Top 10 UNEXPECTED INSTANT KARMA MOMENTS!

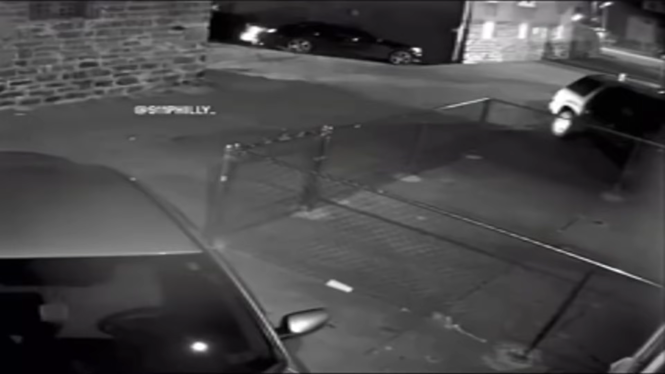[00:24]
Let's start the video with an unexpected moment. This is just crazy. This guy was in a car chase with police when he jumped out of the vehicle and walks away as if nothing happened.